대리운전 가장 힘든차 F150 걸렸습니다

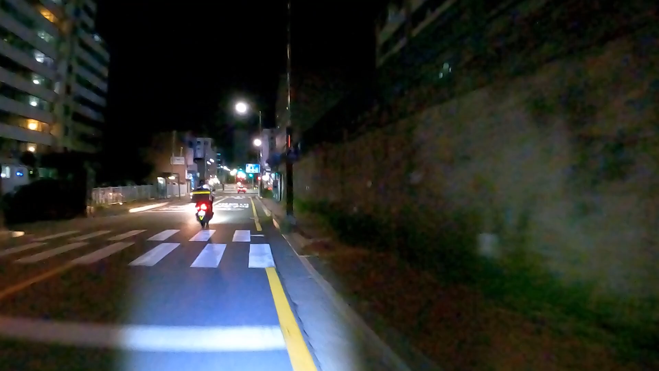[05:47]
자, 지금 여기 당동구 홈플러스 맞은편 현대힐스테이트 아파트 맞은편이고요.
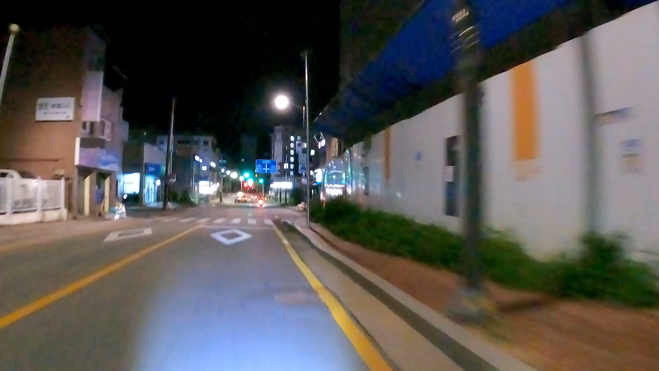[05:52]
여기서 이제 오른쪽으로 내려가면 홈플러스 있고요. 여기 또 먹자골목이 형성이 되어 있어요.
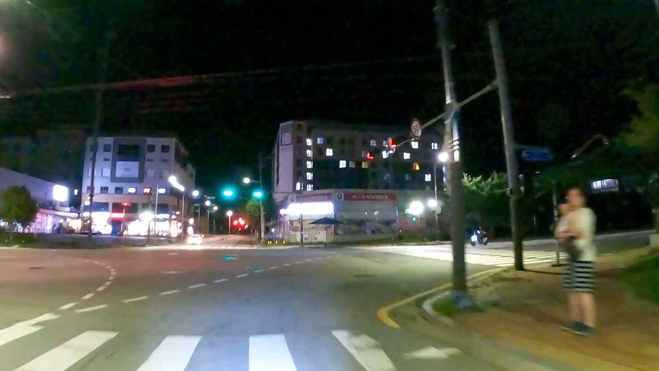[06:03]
보이는 것처럼 왼쪽에 플러스마트 있고 오른쪽에 홈플러스 그리고 현대힐스테이트
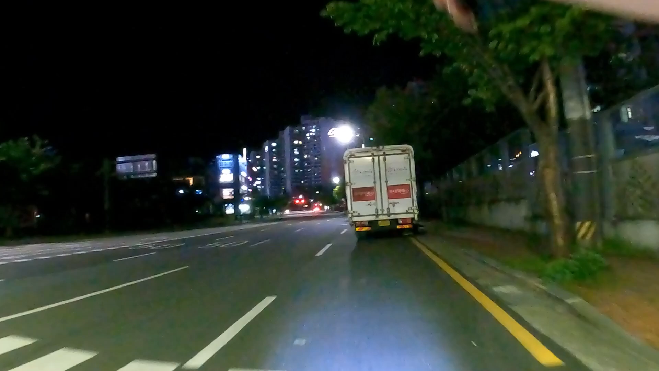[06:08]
앞에 이쪽이 이제 목차 상권이 이루어져 있거든요. 여기서 콜이 그래도 종종 나오죠. 주로 많이 나오는 곳은 파주, 그 다음에 연천군, 그 다음에 동두천, 양주, 의정부 콜이 이쪽에서 많이 나옵니다. 그래서 저는 여기를 선택했고, 자, 손님은 바로 옆에 기아 모터스 바로 뒷 건물에 계시네요.
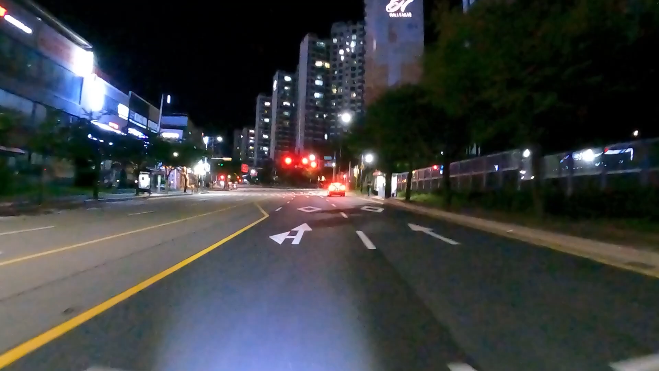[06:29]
자, 그럼 전곡으로 한번 넘어가 보도록 해 보겠습니다.
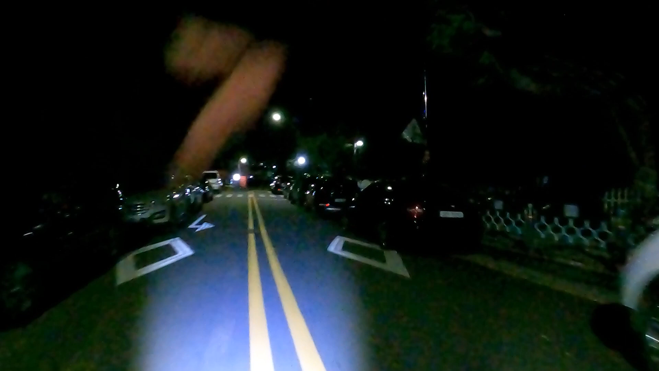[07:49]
자, 이제 저는 여기 전곡 터미널 쪽에 가서 나가는 배차를 한번 받아볼 생각이고요. 전곡 예일세트양 아파트 앞입니다.